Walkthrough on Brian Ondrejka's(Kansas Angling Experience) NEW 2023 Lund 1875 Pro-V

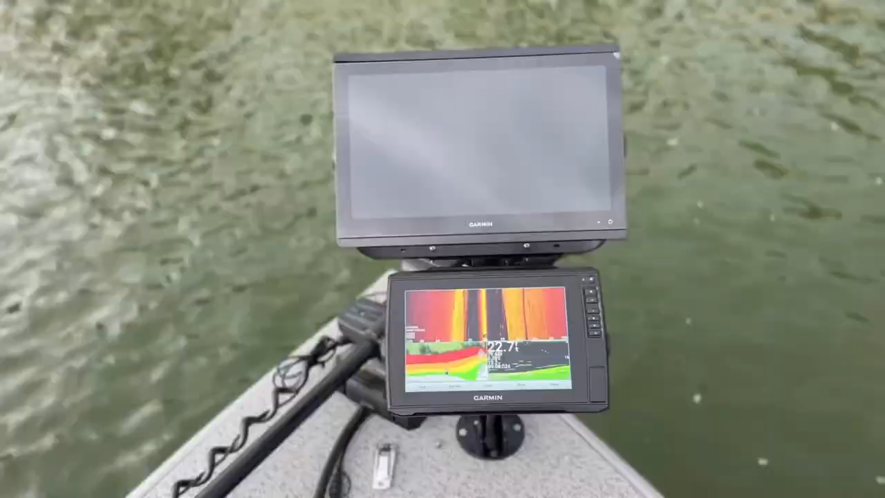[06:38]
But other than that, I run a 16 inch Garmin up here,
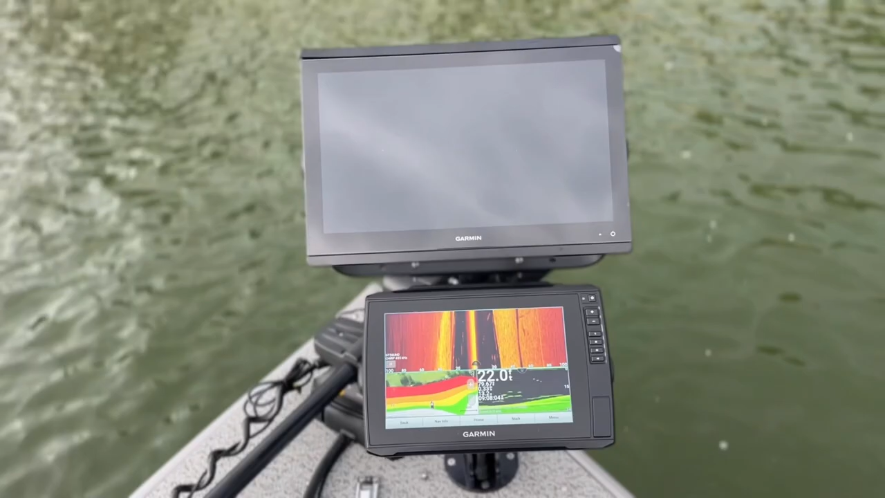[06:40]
which is a dedicated live scope unit,